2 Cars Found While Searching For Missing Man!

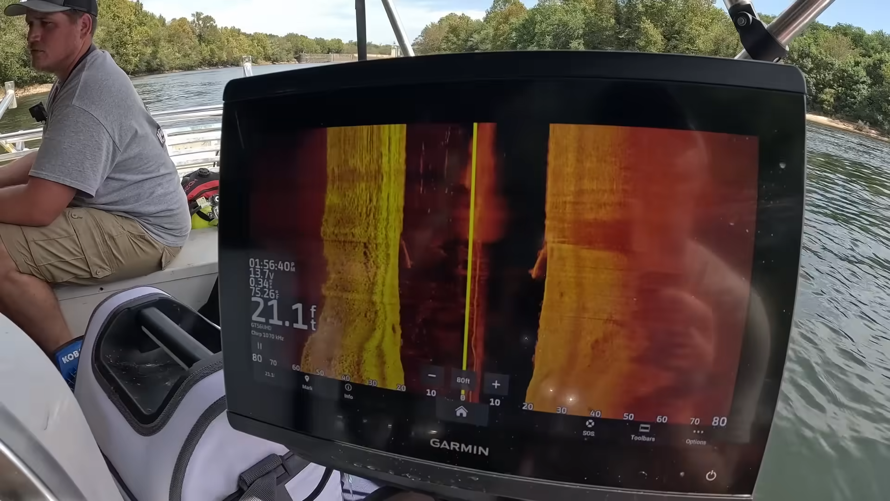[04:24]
On screen: depth 21.1 ft
So I'm just going to let the current carry us backwards. It should be able to bump right onto it. All right, you got the magnet down? We should be going. All right, I'll pull it up.
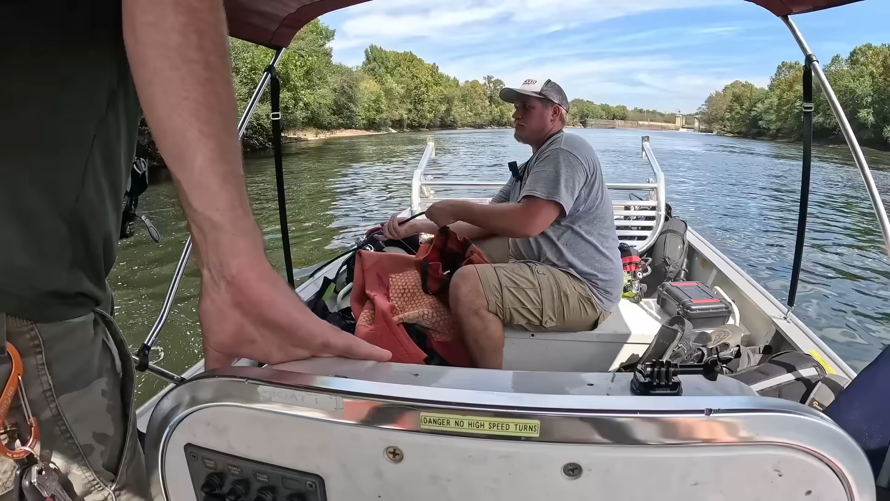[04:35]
The current should carry right on it. See, that big line right there tells me we're right on top of the car.
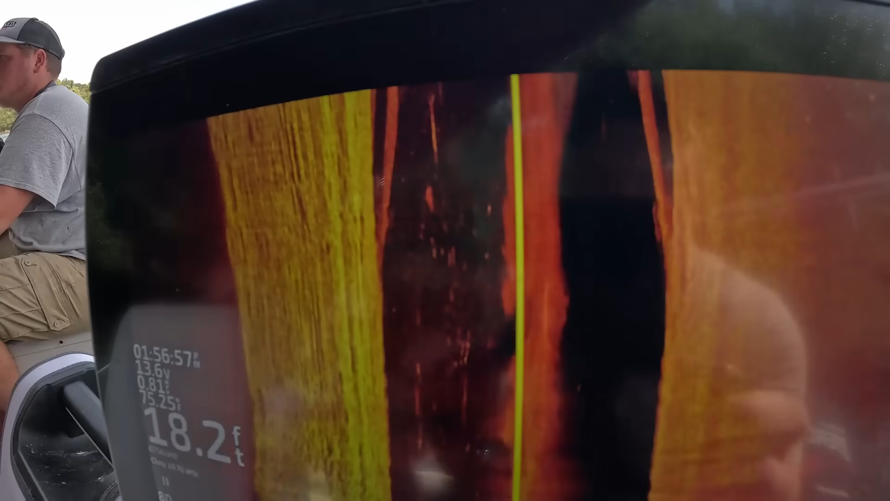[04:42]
On screen: depth 18.2 ft
We're going so slow, it's stretching it out.
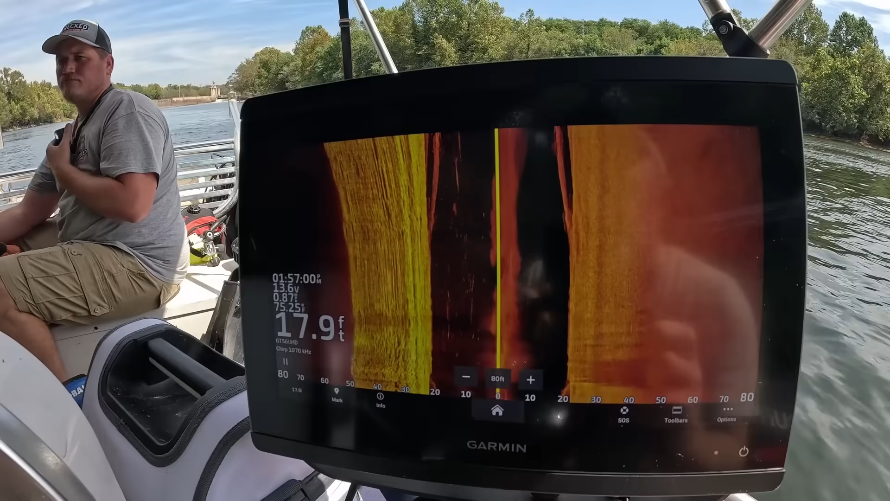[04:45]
On screen: depth 17.9 ft
Where's it at?
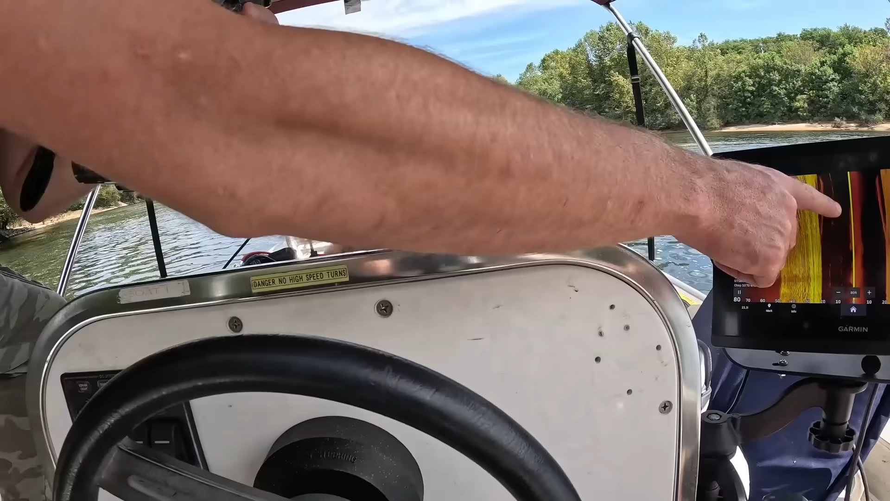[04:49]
We just went, this is streak right here is the car. The transducer's back here, so he should bump into it. But it kind of takes a few tries.
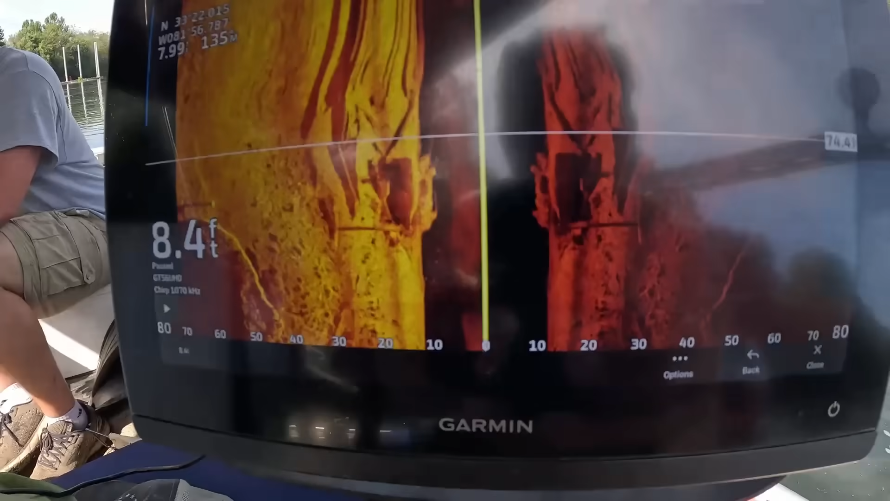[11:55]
On screen: depth 8.4 ft
And you can look right here. We went directly over it. That's another car upside down. We have no idea what kind of car.
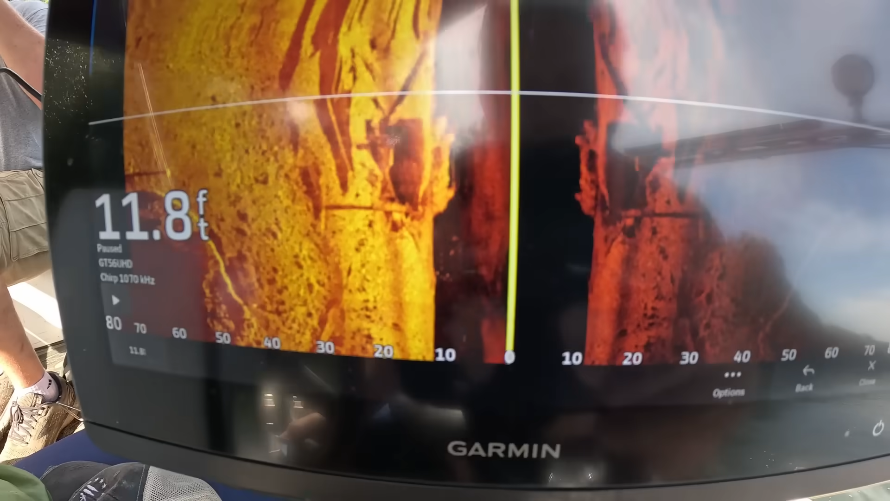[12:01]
On screen: depth 11.8 ft
And simple as that. So we're just gonna drive for a little bit. It's right in this general area. Get it marked with a magnet. Now it's Adam's turn to suit up, and he's gonna dive this one. Yep.